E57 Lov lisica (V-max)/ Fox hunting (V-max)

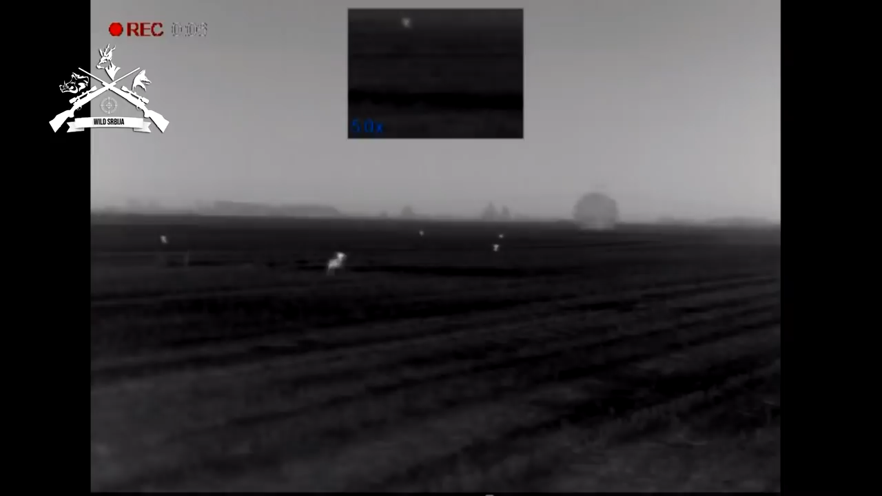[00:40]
Vraćamo se. Glavno je sporedne stvari u životu. To je, naravno, ovo predator. Večeras je tu i naš majestar za daske, gospodin Zoran Kučar.
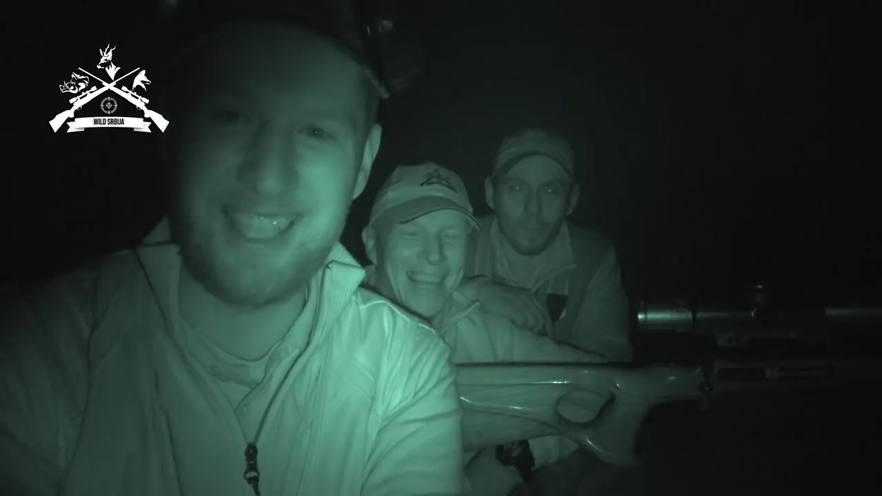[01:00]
Uživajte. Imaš te gizeca ispred. Još jedno.
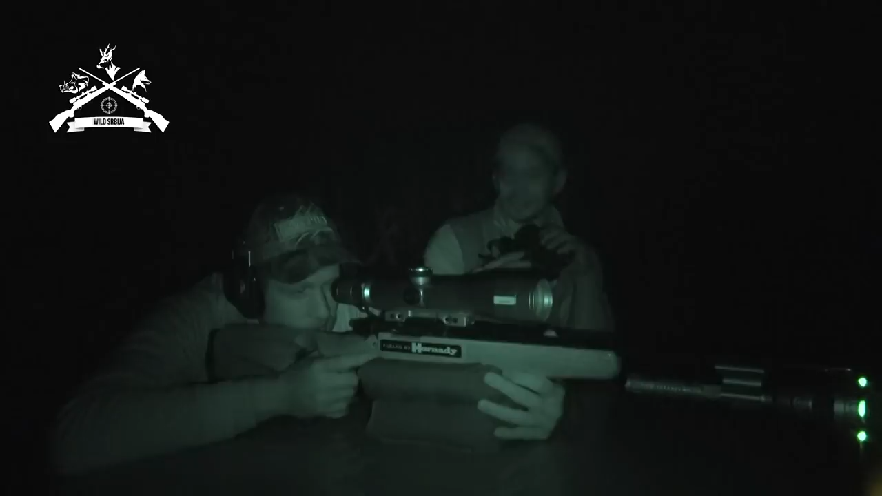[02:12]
Lisi ili šaka? Kako si čuo tu komentari? Jup! Posle ovog drugog? Ovaj žič.
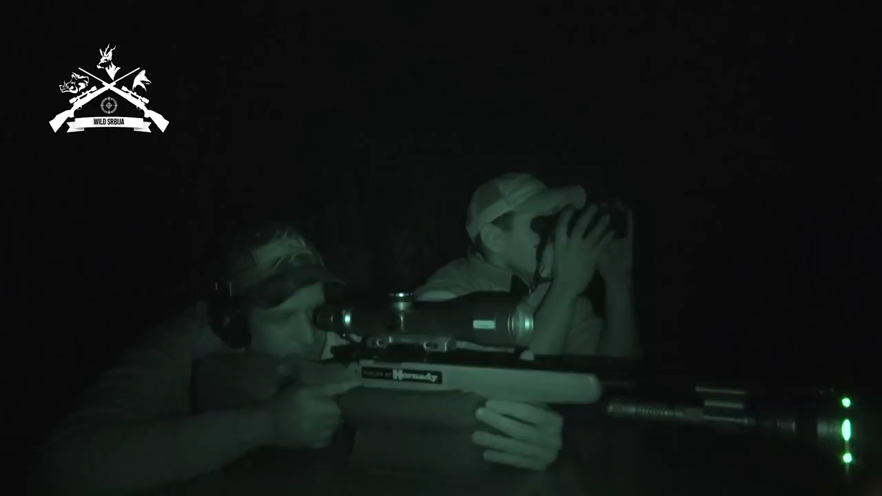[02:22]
Nisam morao ni dočekao da mi kažeš da je ostao. Ja sam čuo. Idemo po njega. Malo.
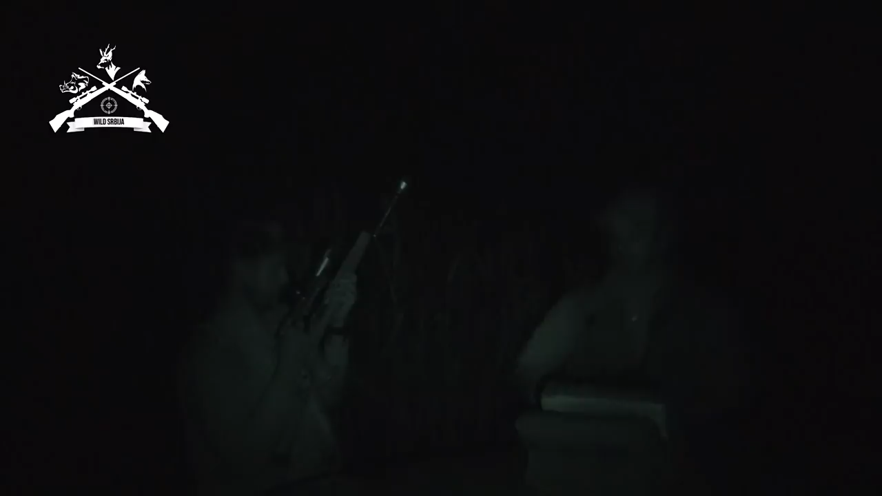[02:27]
Pa idemo dalje. Te iza ove trave.
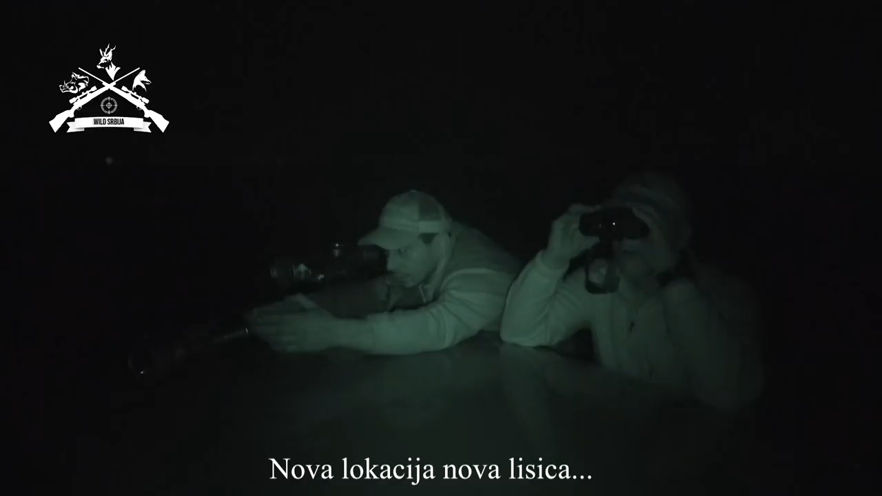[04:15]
Malo desno silosa. Ti vidiš? Ne, veliki silosa.
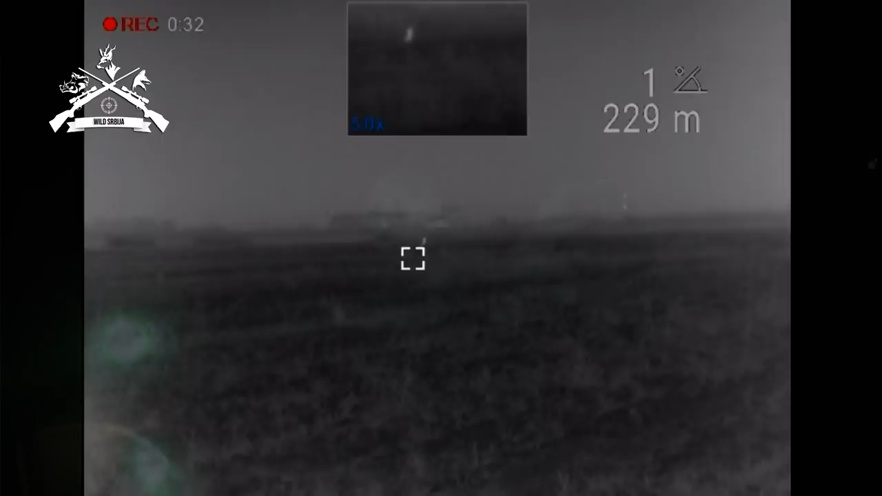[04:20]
Da, od velikog silosa, malo desno. Vidim. 240 metara.
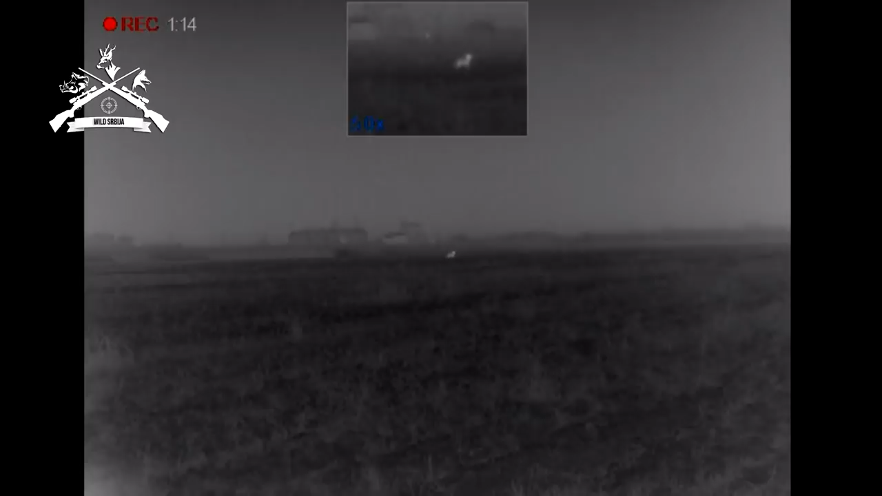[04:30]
Nije se čuo da je sal trči.
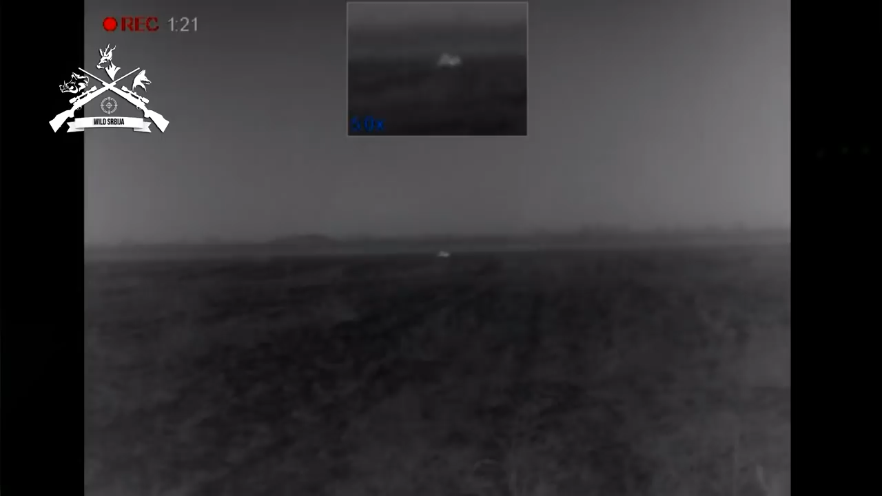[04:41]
Da bi ovdje beži. Ja ga više ne vidim.
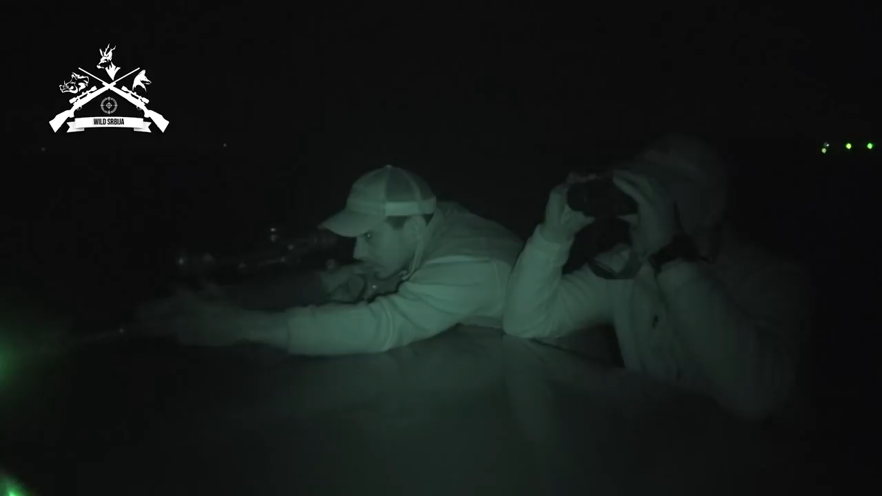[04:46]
Hajmo tam. Ti si gledao na termom da je zalazi. Da, mi ćemo neko pravo.
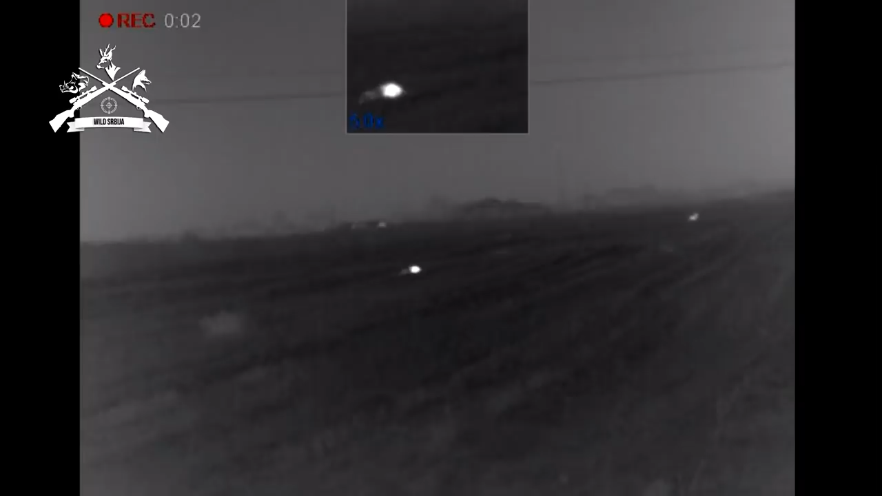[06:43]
Pogled bale. Pogled bale? Ne pojite, one drugi.